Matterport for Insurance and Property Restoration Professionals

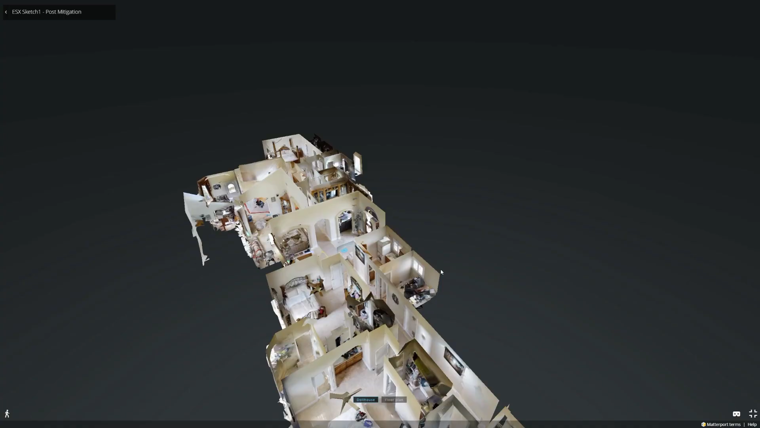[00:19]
Introducing Matterport, the leading 3D reality capture system that is
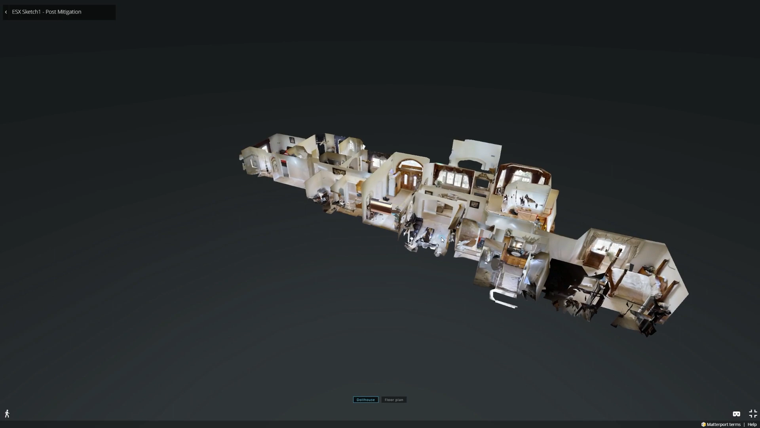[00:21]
taking the insurance and restoration market by storm. Matterport's true 3D technology is your key to a more productive and efficient workflow.
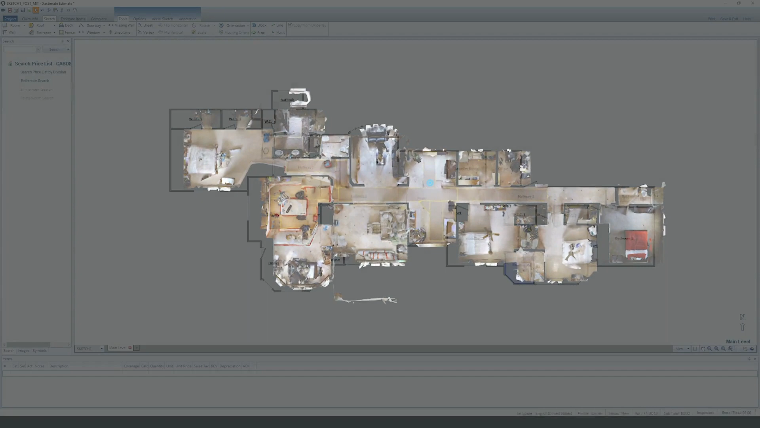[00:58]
such as a floor plan that can be used to easily create a sketch in Xactimate.